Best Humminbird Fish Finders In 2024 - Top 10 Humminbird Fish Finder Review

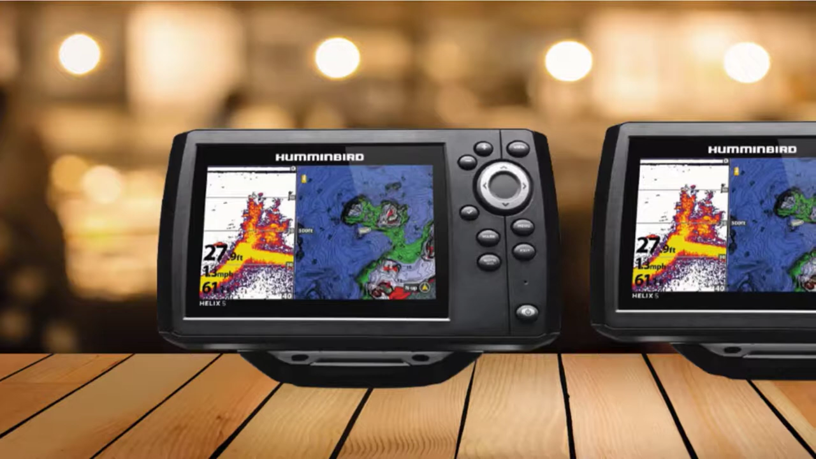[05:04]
It does not have multi-touch technology, only the side keep it. Although it does not have Ethernet or wireless connectivity, it does have NME 1803 so it supports external GPS and AIS.
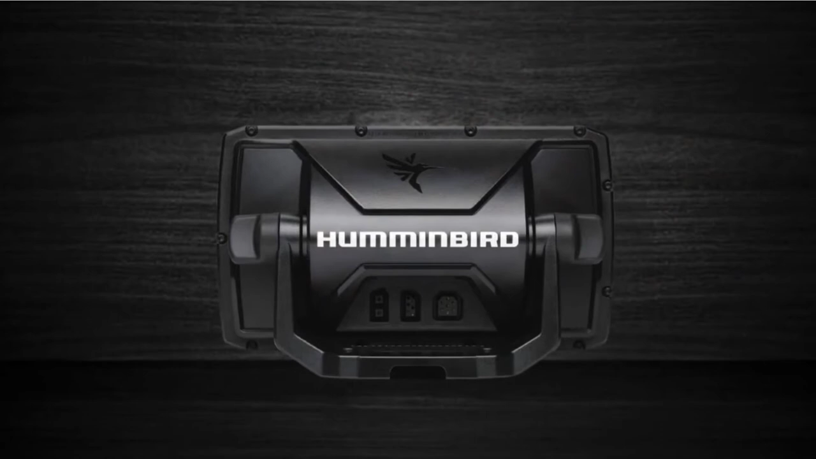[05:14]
The Helix 5 Chirp GPS G2 has dual beam plus standard chirp sonar. This means it can use two frequencies simultaneously. It supports three main frequencies, these being 50-83-200K HC. It does not support down imaging or side imaging.
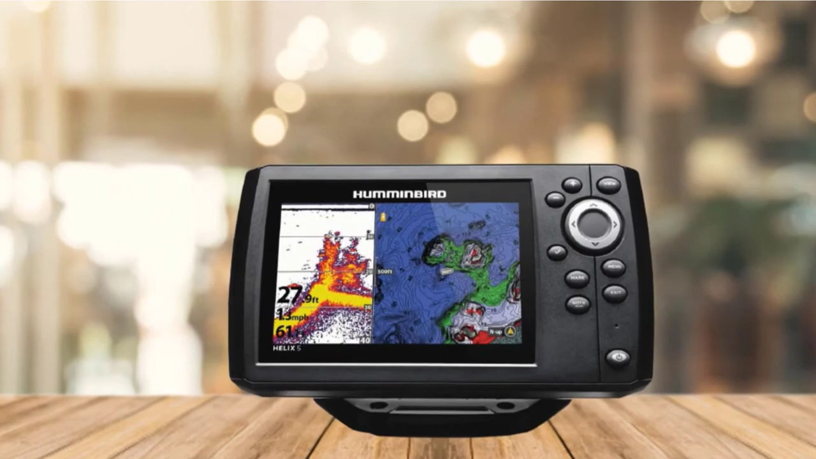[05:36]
The unit includes the standard XNT920T transducer which uses the 83K HC and 200K HC frequencies. The Chirp ranges are 75-95K HC and 175-225K HC.
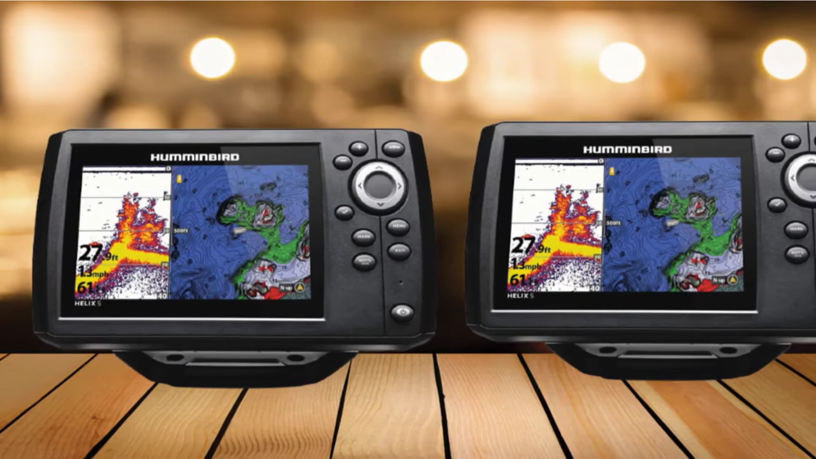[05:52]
The transducer beams are both conical. Their coverage is 20-dig for the Chirp 200K HC beam and 6-dig for the 83K HC beam.
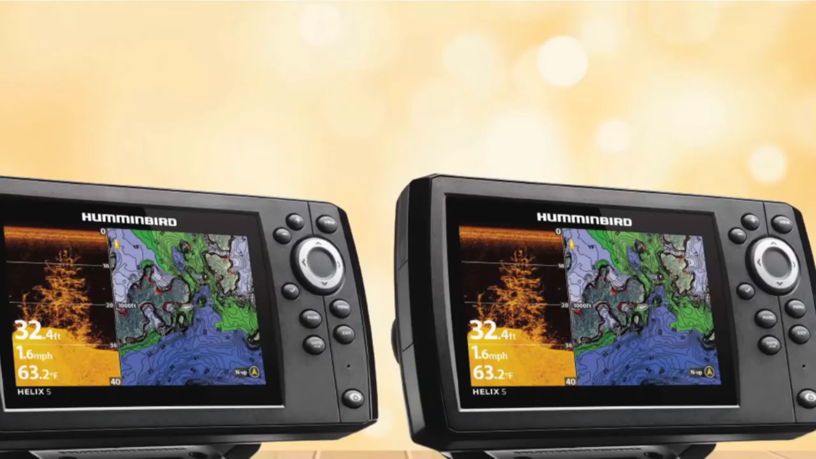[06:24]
On screen: depth 32.4 ft, water 63.2°F, speed 1.6 mph
The unit supports multiple sonar frequencies, including 50-83-200K HC for its standard
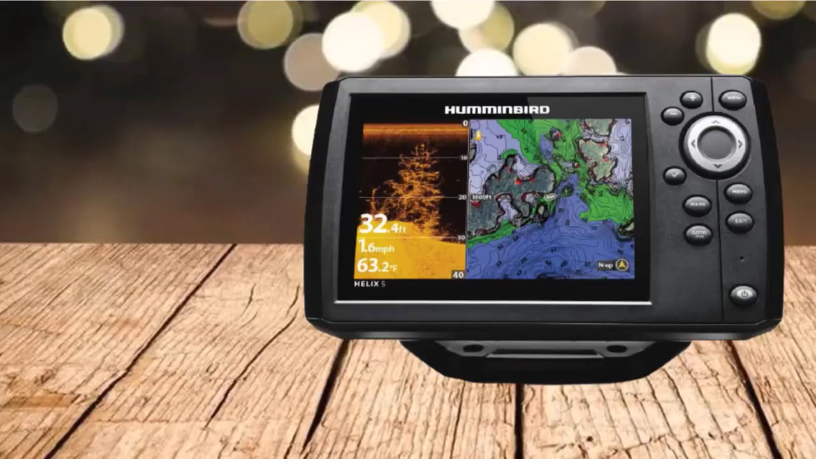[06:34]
On screen: depth 32.4 ft, water 63.2°F, speed 1.6 mph
Chirp sonar and 455-800K HC for down imaging. It comes with the XNT9-Die-T transducer which works with the 200-455K HC frequencies for the standard Chirp sonar and 455-800K HC for die.
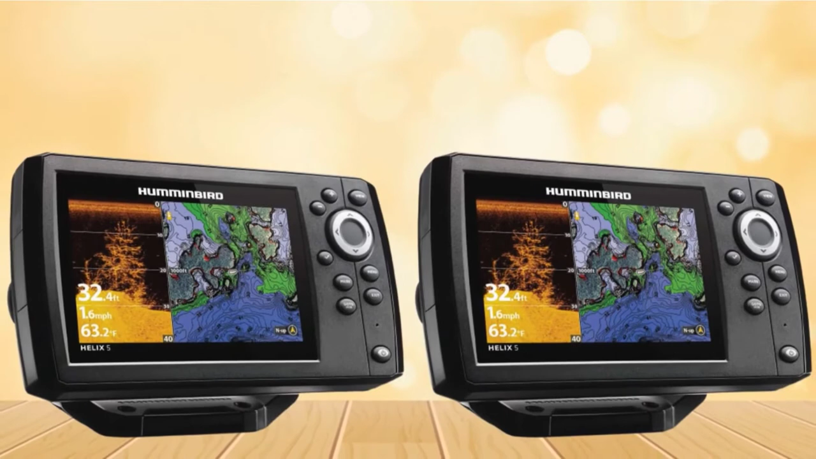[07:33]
On screen: depth 32.4 ft, water 63.2°F, speed 1.6 mph
Its GPS receiver operates at 10HC for position updated 10 times per second. The included Navionics Plus charts cover U, S, and Canada waters.
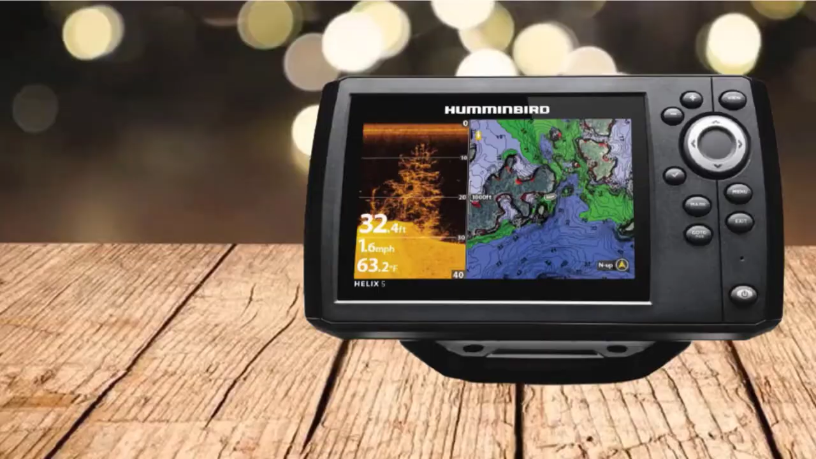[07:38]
On screen: depth 32.4 ft, water 63.2°F, speed 1.6 mph
These are one Ford HD bathymetry charts that offer coverage for more than 21,000 lakes and water bodies in North America,
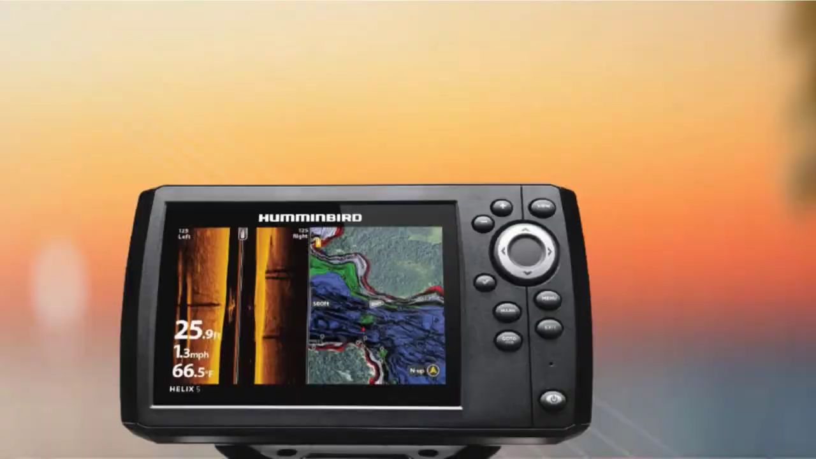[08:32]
On screen: depth 25.9 ft, water 66.5°F, speed 1.3 mph
Since it's one of the older and smaller Humminbird units, it doesn't have touchscreen technology. It also doesn't have wireless connectivity and ethernet but does support NME 183. The unit has three types of sonar, these being dual beam plus, down imaging, and side imaging. It supports four main frequencies, these being 50-slash-83-slash-200-slash-455KHC.
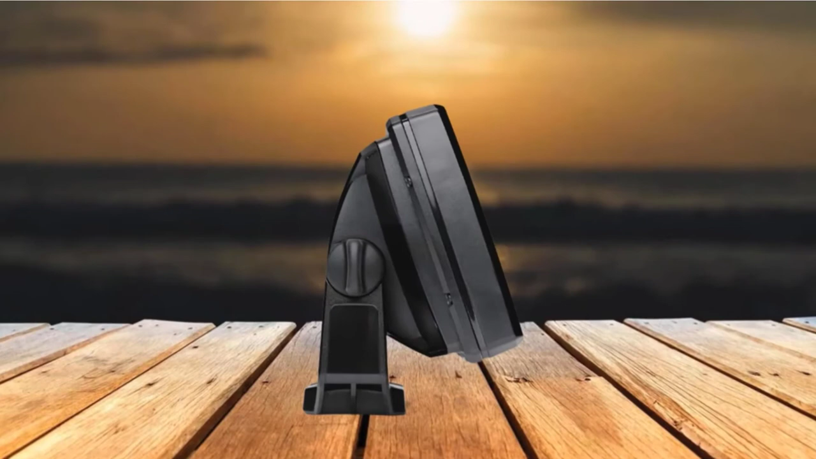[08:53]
The unit comes with the XNT9C180T Classic Side Imaging Transducer.
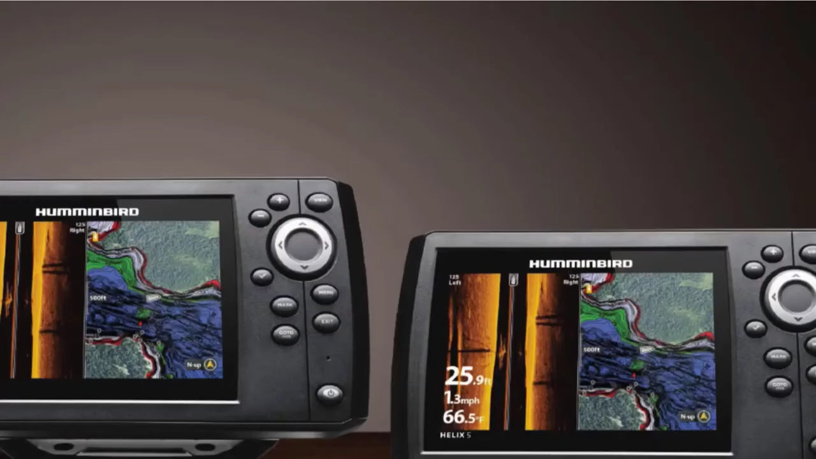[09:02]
On screen: depth 25.9 ft, water 66.5°F, speed 1.3 mph
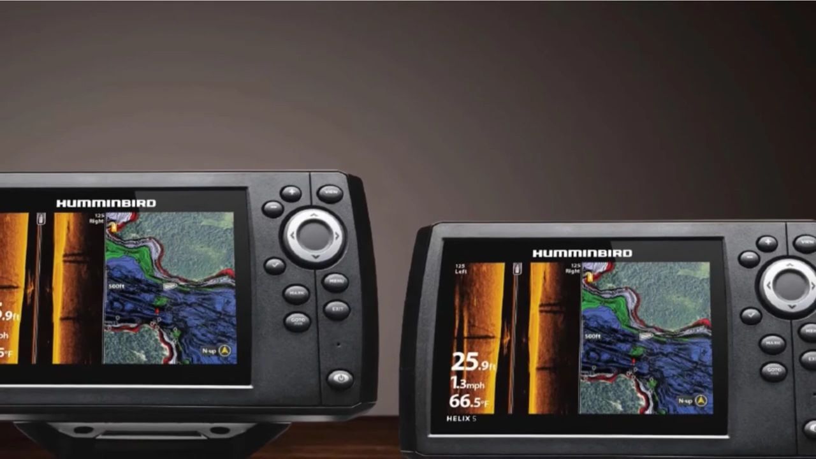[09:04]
On screen: depth 25.9 ft, water 66.5°F, speed 1.3 mph
This has a transom mount, 20-fort, 6M of cable, and an internal temperature sensor. For dual beam plus, the transducer uses two conical beams at 7595KHC-175255KHC with a coverage of 6-tydic and 20-tydic. The maximum depth range for the standard chirp sonar is 1500-fort, 457M.
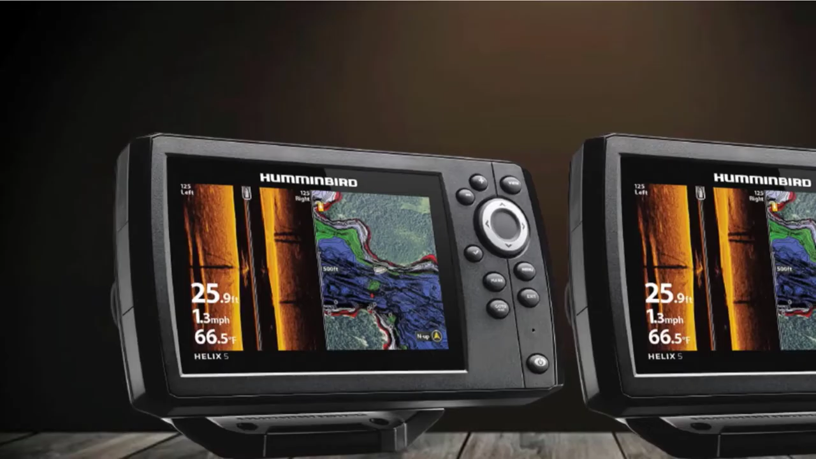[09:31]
On screen: depth 25.9 ft, water 66.5°F, speed 1.3 mph
For side imaging and down imaging, the transducer only uses the 455KHC channel featuring thin oval beams. For side imaging, the side beams can extend up to 244-fort, 73M each. For down imaging, the maximum depth range is a prox, 354-fort, 106M, 100SM, 100M.
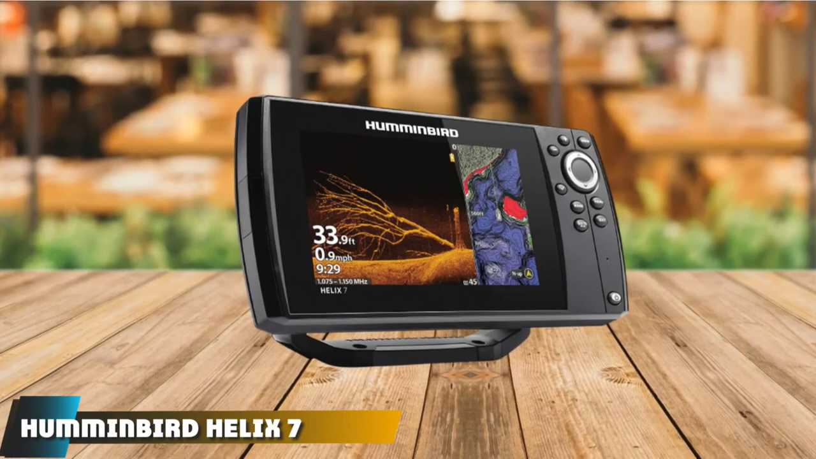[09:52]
On screen: depth 33.9 ft, speed 0.9 mph
Moving on to the next at number 7 with Humminbird Helix 7 Chirp Megadai GPSG3 Navionics Plus. The Helix 7 Chirp Megadai GPSG3 Nav Plus is one of the fish finders released by Humminbird at the end of 2018.